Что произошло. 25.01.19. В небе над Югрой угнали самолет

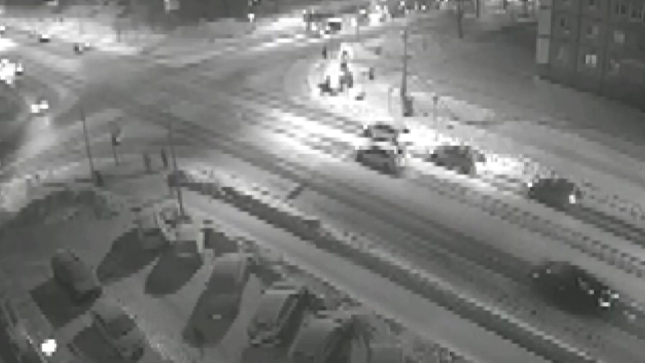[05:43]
Столкновение попало в объектив камеры наблюдения. Видно, что после удара праворукая иномарка влетела в машины на встречной полосе. Участниками этого ДТП в итоге стали 5 автомобилей, травмирован 1 человек.
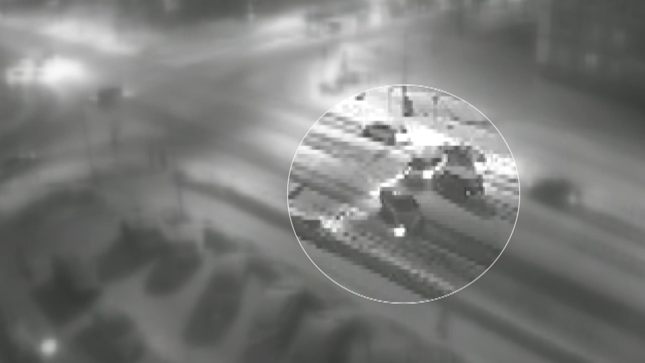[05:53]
В ГИБДД Сургутского района отчитались об итогах работы за прошлый год. Главное достижение – значительное уменьшение показателей смертности на дорогах муниципалитета.